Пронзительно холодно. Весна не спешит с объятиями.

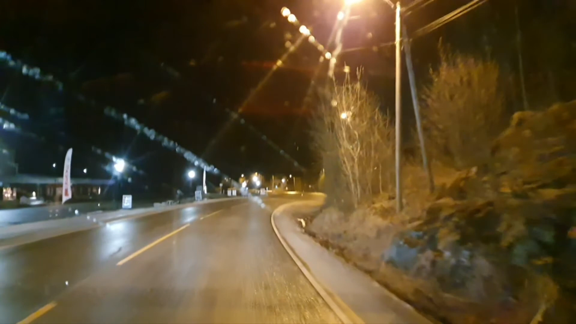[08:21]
так вот что тут тормозим тормозим замечательно главное чтоб хорошо тормозилось
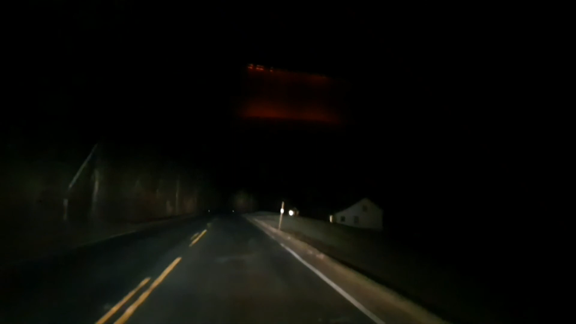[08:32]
здесь обычно косули бегают на этом участке здесь живет товарищ у которых который содержит овец и вот они приходят сюда покушать к овечкам сердца но похоже не сегодня никто под дождём гулять не хочет